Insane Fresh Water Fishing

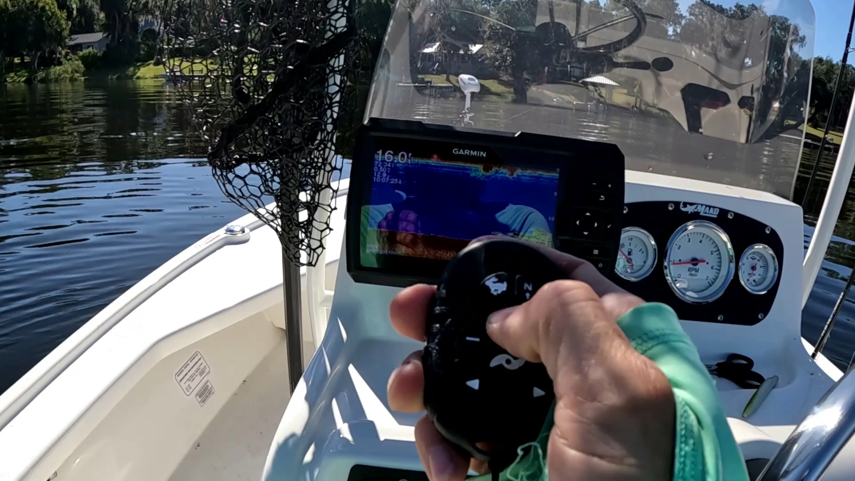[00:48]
there it is so i'm gonna hit the spot lock feature
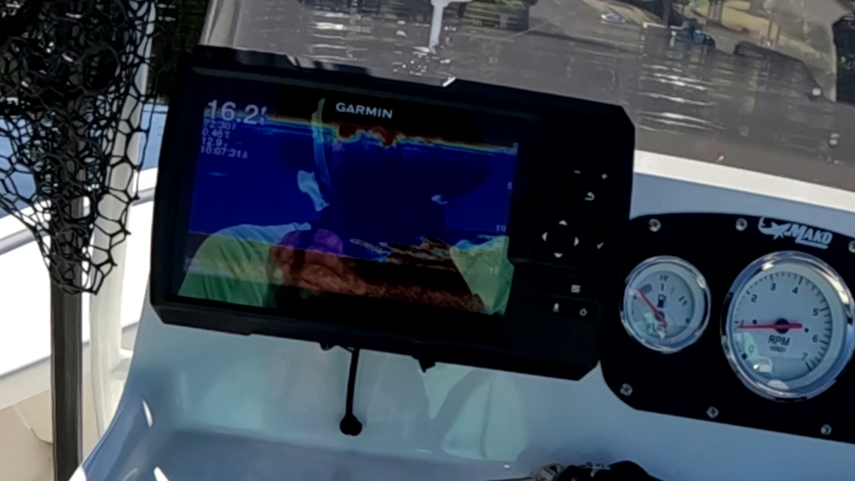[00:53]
and that should hold us right here there we go there's the brush pile so let's get some baits down catch some fish wow